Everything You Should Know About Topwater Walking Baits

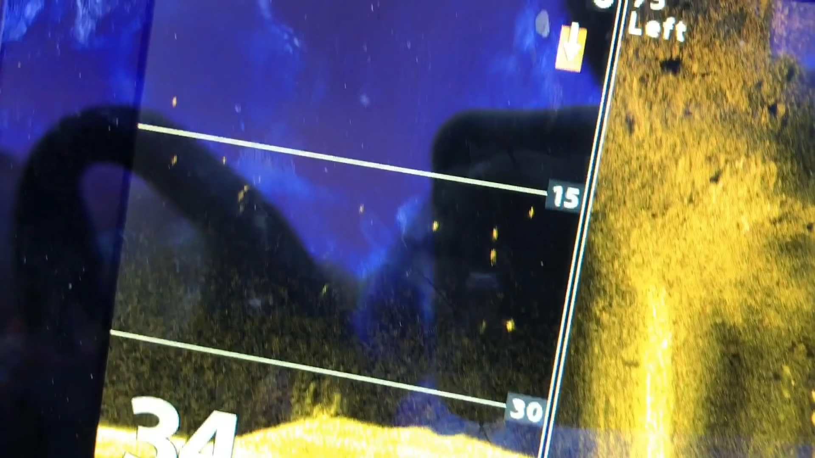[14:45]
35 foot of water on these little creek channel ledges. It is amazing in super clear water, dead slick situations,